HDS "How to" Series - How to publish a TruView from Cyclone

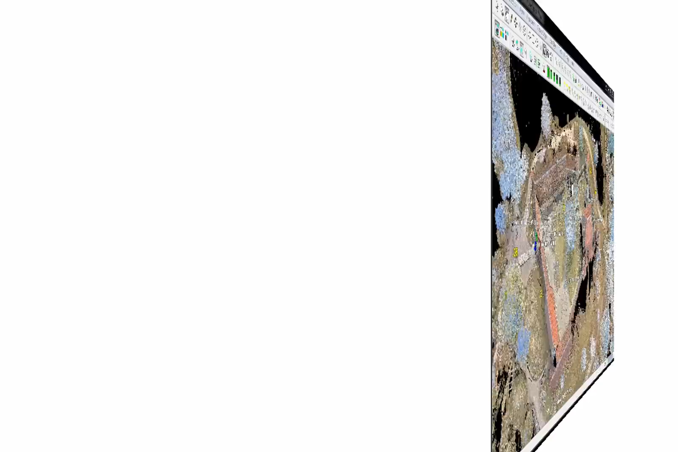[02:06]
In the following, we will look at how to publish a true view from a registered model space. Images were taken to color the point cloud with true colors. The model space view must contain at least one scanner setup. The visible scanner setups are then shown in the published sitemap. The first thing to define is the TrueView sitemap. This map is an entry point to the generated TrueView datasets.
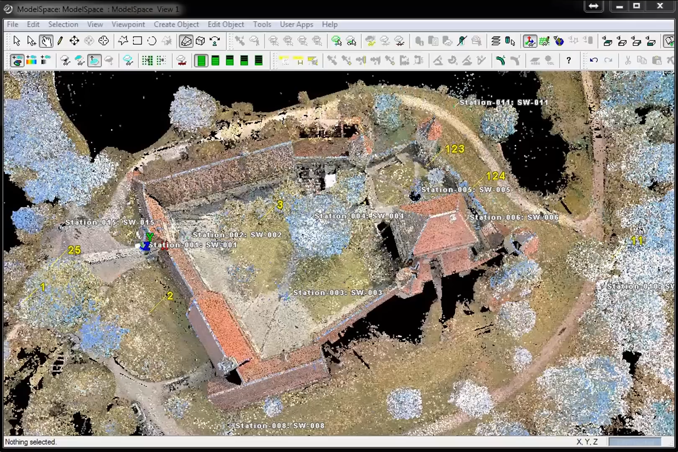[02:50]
The snapshot of the current model space view will be the background image of the TrueView sitemap. Often, it is meaningful to change to an autographic top view.
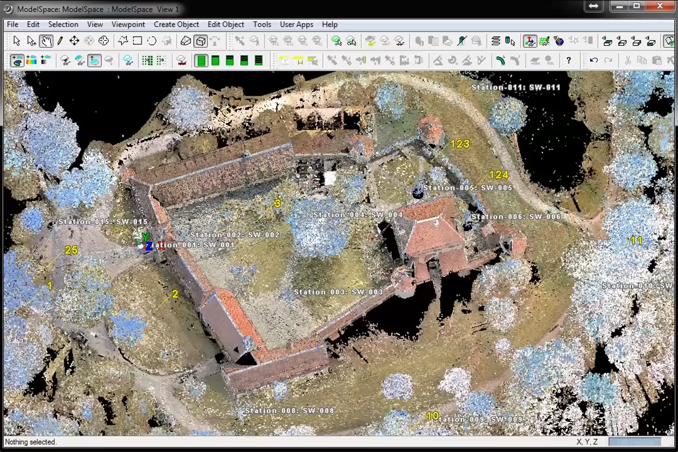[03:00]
Try silhouette mode to create a view on the point cloud that emphasizes on the vertically aligned objects in the point cloud,
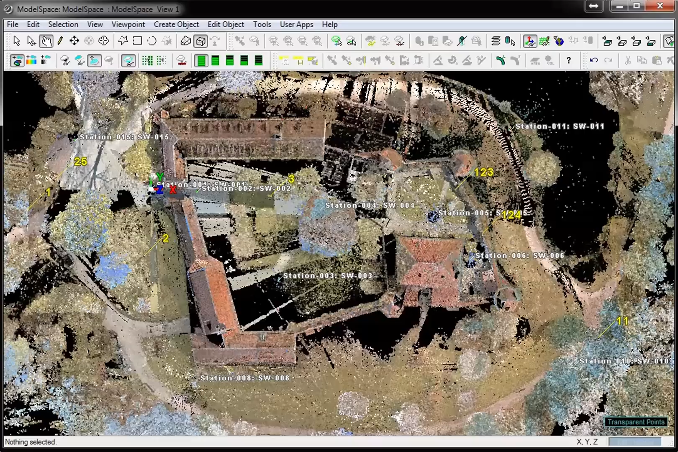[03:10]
like walls, and thus create a plan-like view. Once the sitemap's view is prepared, one can select Publish sitemap from the File menu to start the generation of the TrueView.
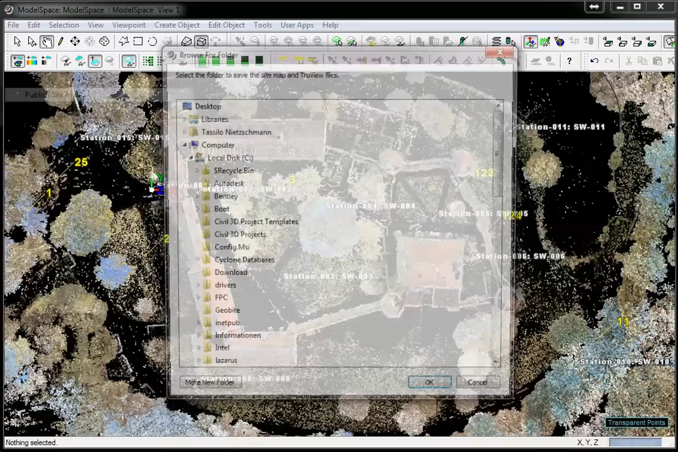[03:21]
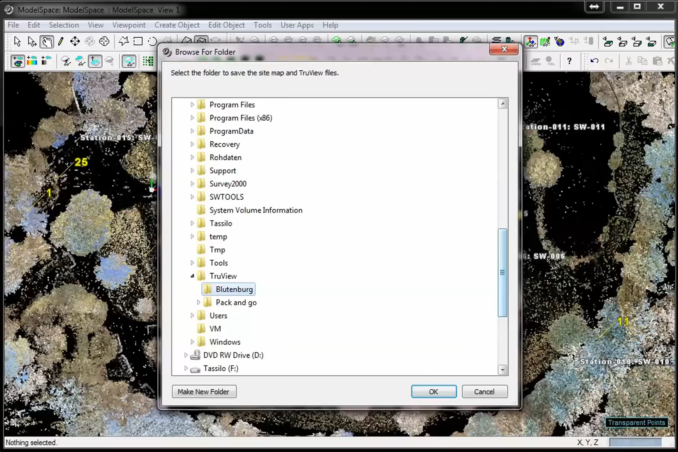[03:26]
Select or create an appropriate folder that will contain the TrueView files.
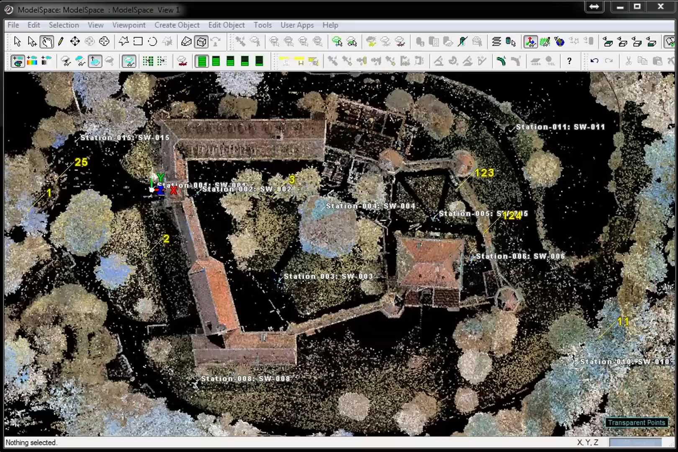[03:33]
Multi-select the stations to be published. You can either select the whole registration or only select distinct stations.
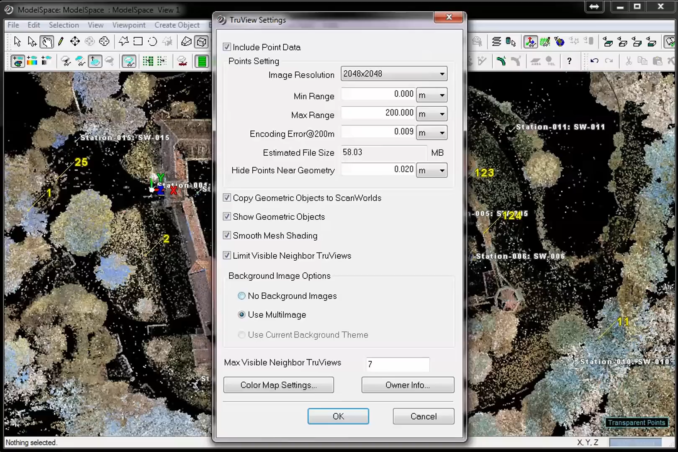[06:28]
To create a nice to view TrueView, it is a good idea to acquire images in the field and publish the TrueView with colors from scanner. Other possible color maps are grayscale or intensity mapping. The minimum and maximum range of the color map should be adjusted to the present minimum and maximum intensity values by clicking the double arrow button. The gamma correction will help to improve the display of low contrast scenes.
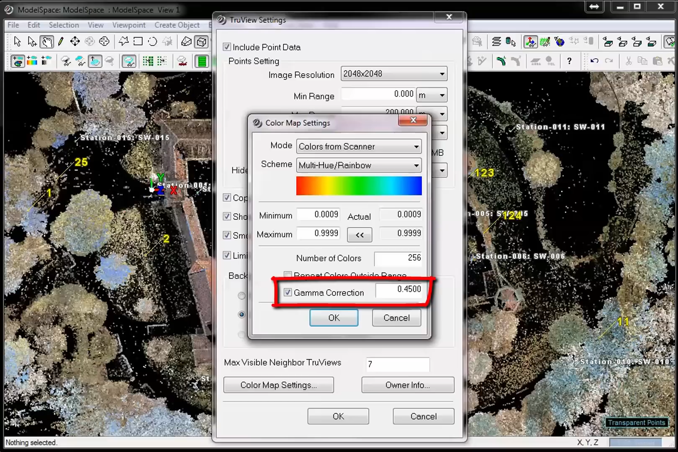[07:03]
.45 is a good standard value. One means that the gamma correction is turned off. We are using .45, this default value is good for most scenes. Confirm with OK.
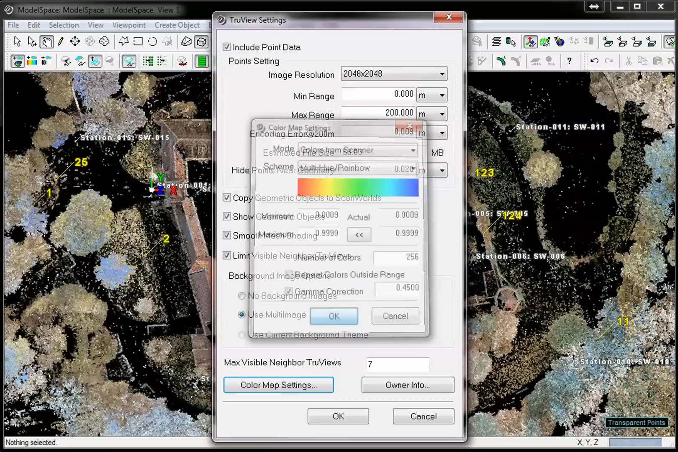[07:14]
The owner info is important meta information that can be called up in the TrueView with the I button.
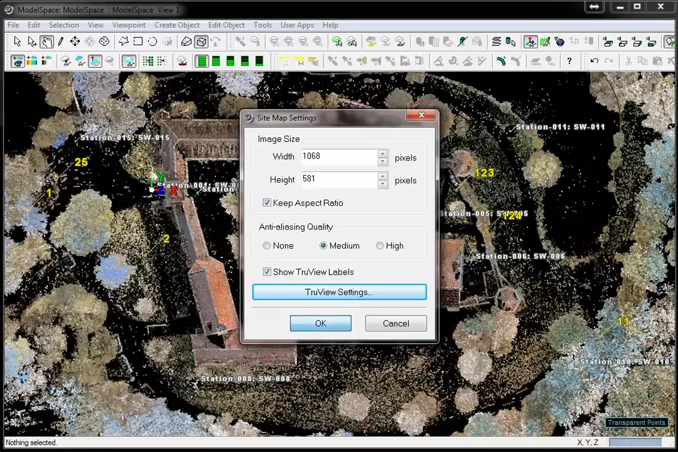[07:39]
The creation of a TrueView can take some time and is dependent on the number of the created TrueViews, the image resolution and the computer power.
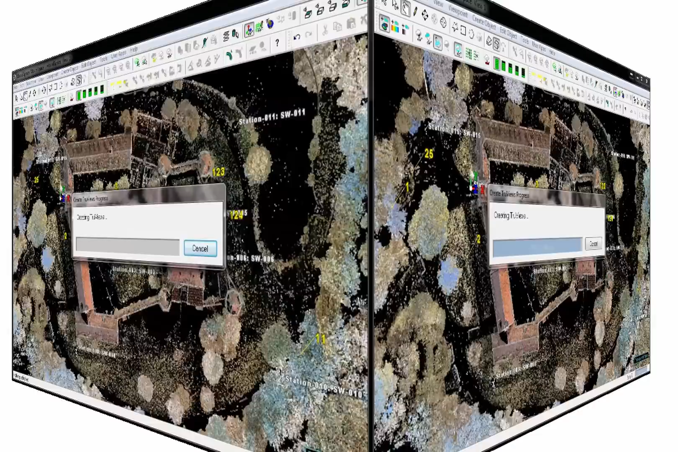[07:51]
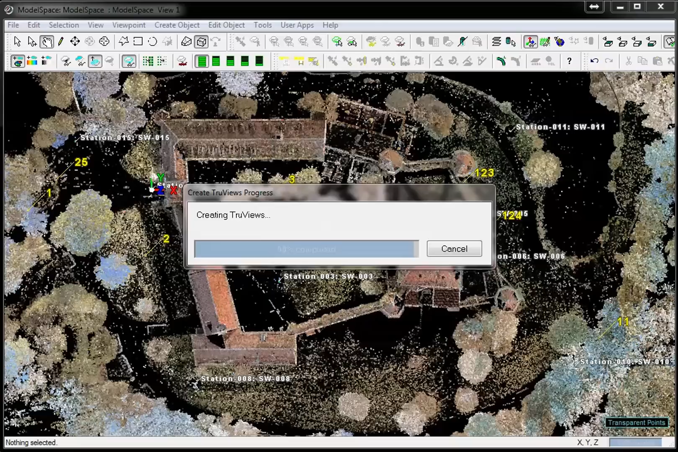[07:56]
Finally, we can open the generated sitemap from the Explorer.
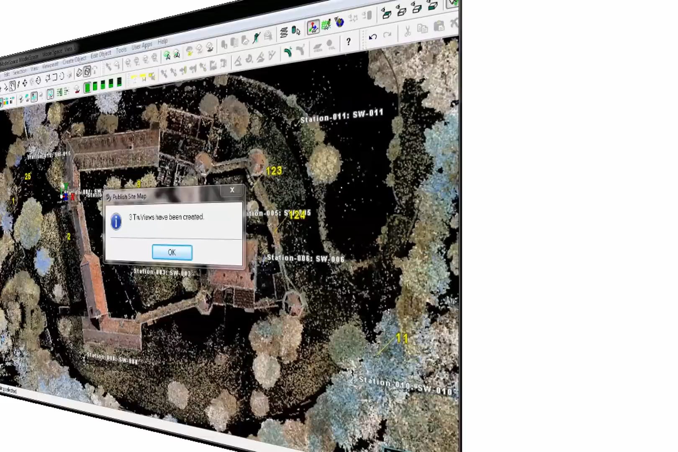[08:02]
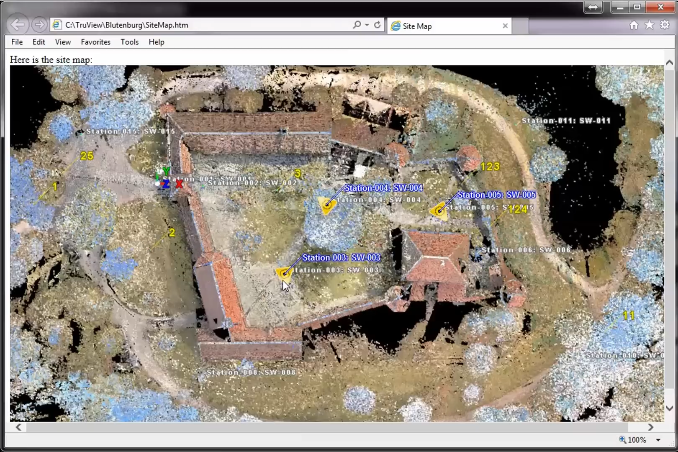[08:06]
From there we can go into the TrueViews by clicking the station symbol.